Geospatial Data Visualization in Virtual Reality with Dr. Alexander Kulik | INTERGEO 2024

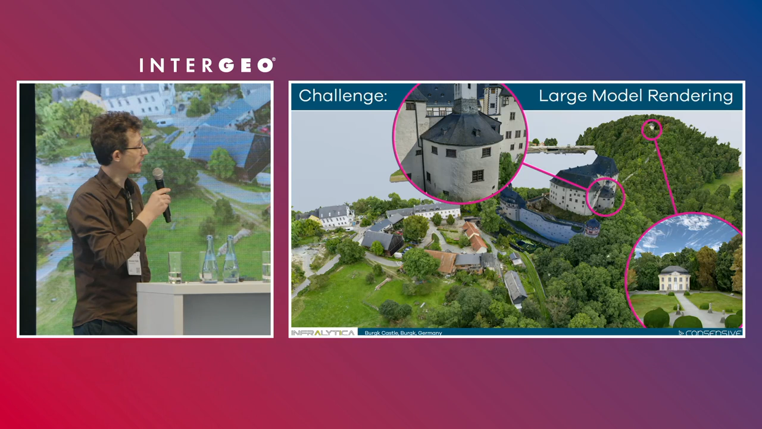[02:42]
So you see we have these buildings in high resolution and we, you can go down here also to analyze cracks in the environment, like in the walls, which is important for the restorers.
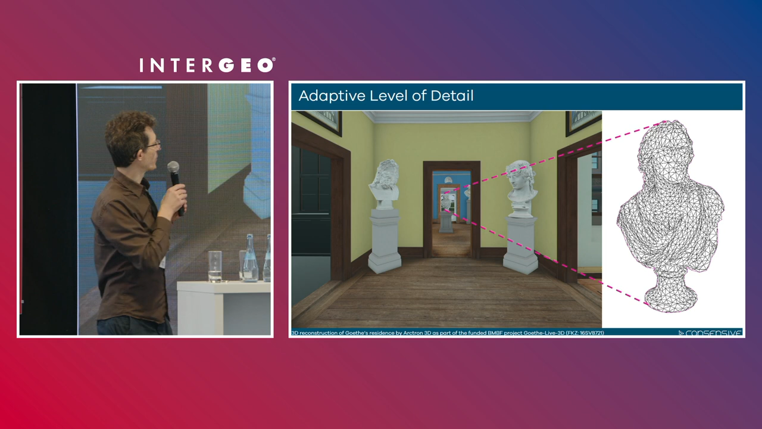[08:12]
And what we make is that at that point, you need that resolution of the statue maybe.
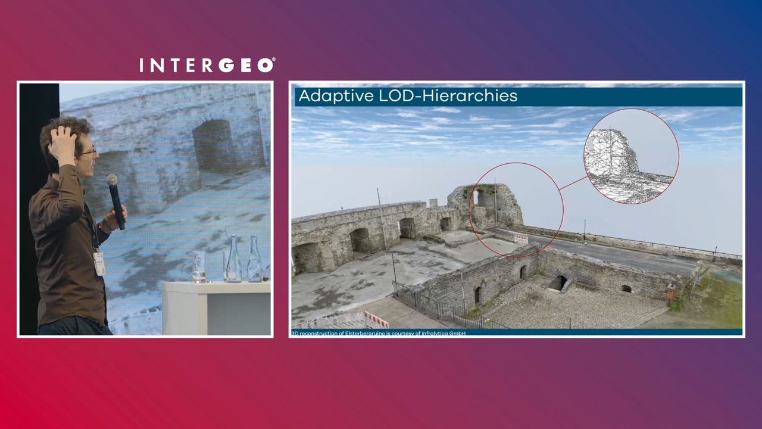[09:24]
And here you see how that works on more of a landscape model.
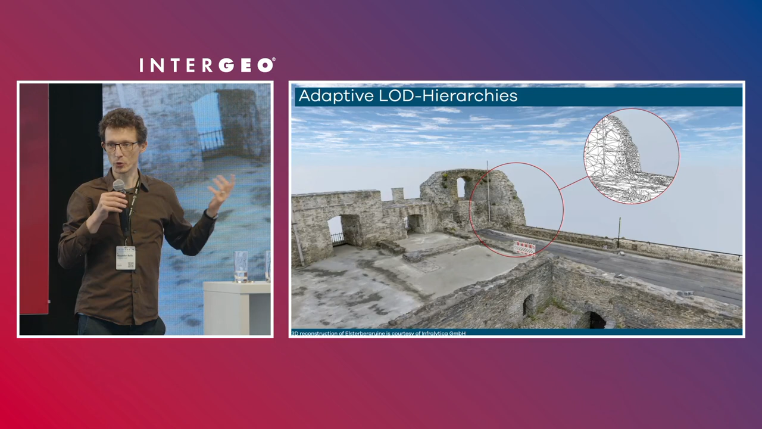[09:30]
It's actually an old rotten ruin of one of those castles. In Thuringia, we have many of them. But I think here in Barton-Württemberg, it's similar. And it basically continuously adapts the level of detail to make sure,
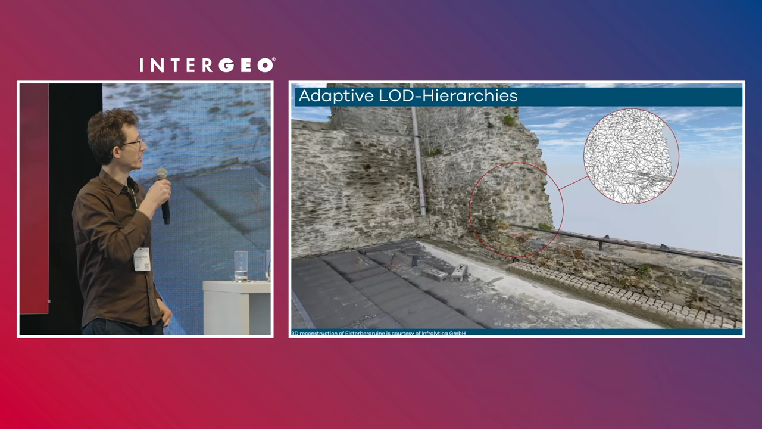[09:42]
at any point, we get the resolution that we need. And if we move on and think about more complex data sets, also something that I can show. Castle Grice, also a very large one.
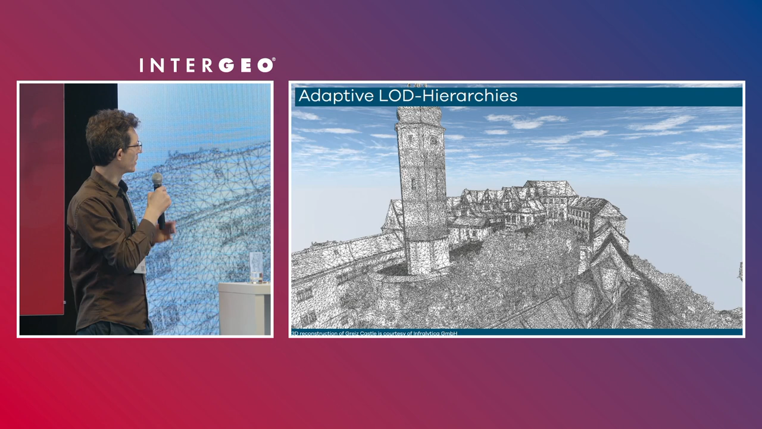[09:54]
And we see that all of the sudden, you end up with much more complex LOD trees, of course.
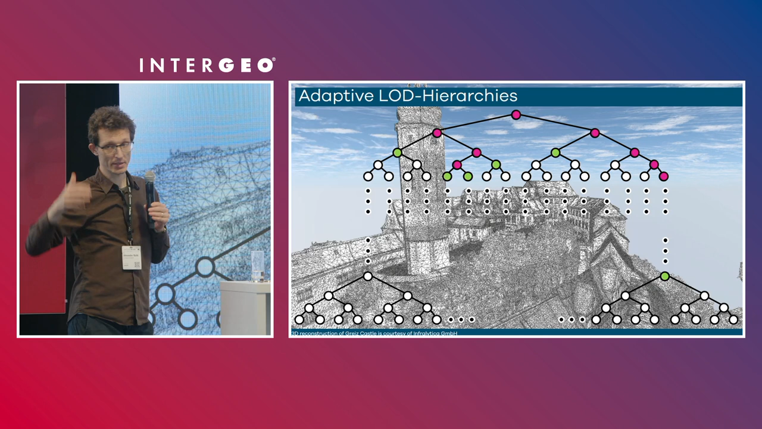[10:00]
The hierarchies become more complex.
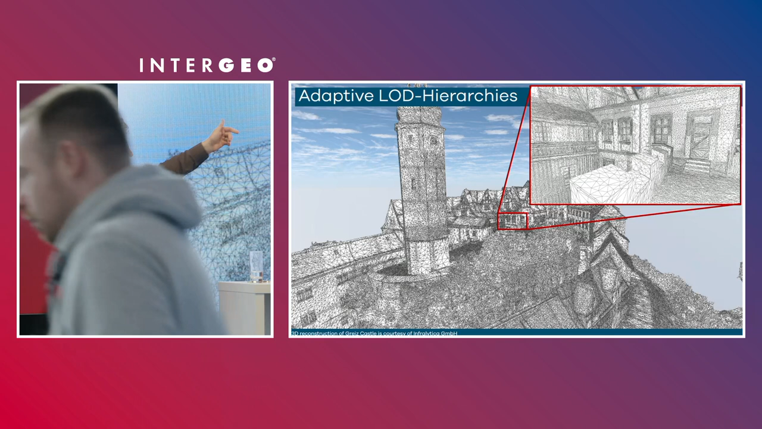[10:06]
And the important part is, at any point, you really get what you need to display that particular image,
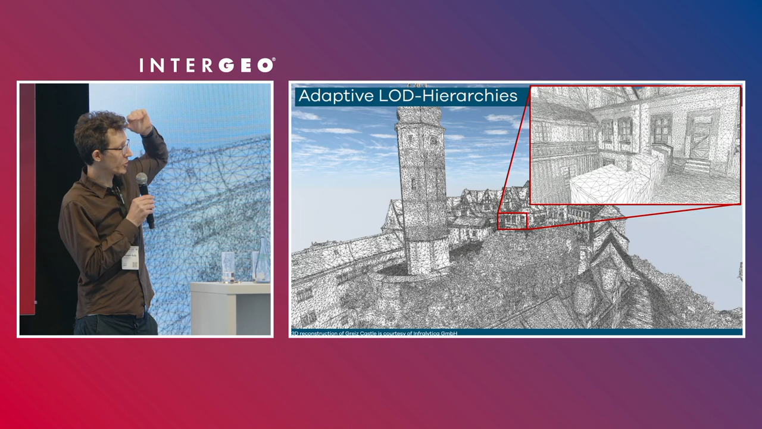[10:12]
that particular perspective. So let's move on, please, and on and on.